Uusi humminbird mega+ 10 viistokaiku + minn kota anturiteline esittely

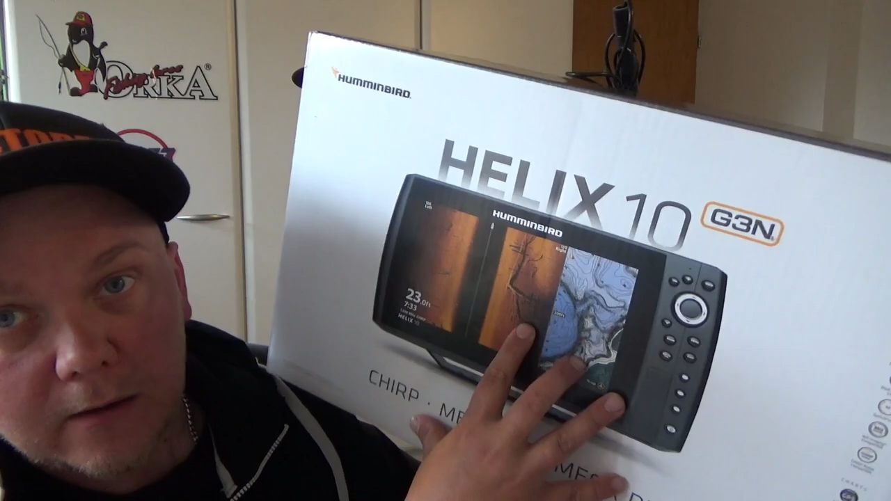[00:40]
Se on järkyttävä, kun YouTubestakin voi katsoa, niin se on järkyttävän tarkka kuvaa ja sen erottelun kykyä.